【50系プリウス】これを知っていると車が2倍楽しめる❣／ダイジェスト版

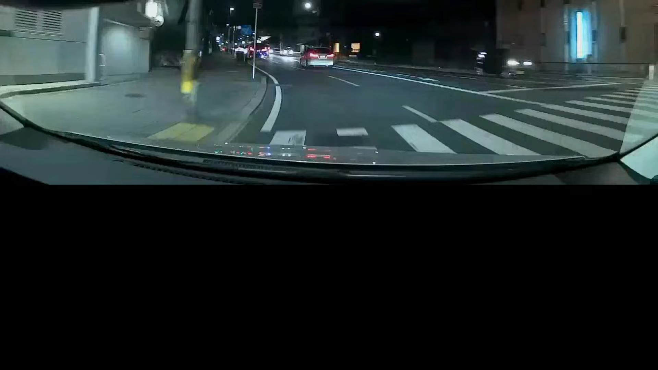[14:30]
夜4車線の道で左カーブの後、右へ車線変更します。この時バックミラーでは後ろの車が見えにくくなります。今度は下のバックカメラの映像と一緒に見てください。右側車線の後方に車がいないことがよくわかります。しかも夜間ですが、肉眼よりよく見えることがわかります。
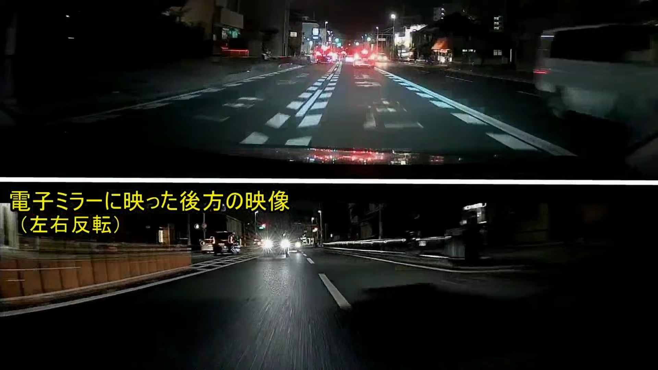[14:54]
安心して車線変更ができます。
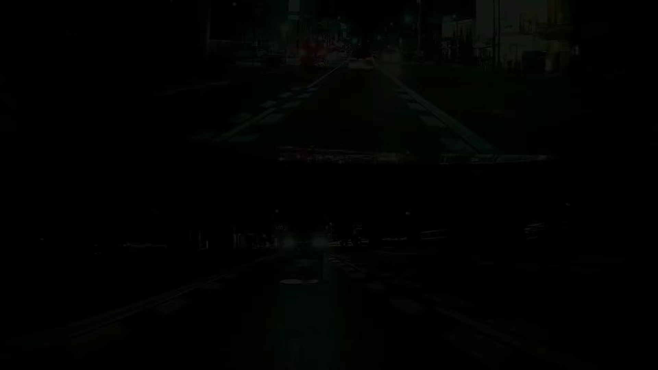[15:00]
2レーン左に車線変更する映像です。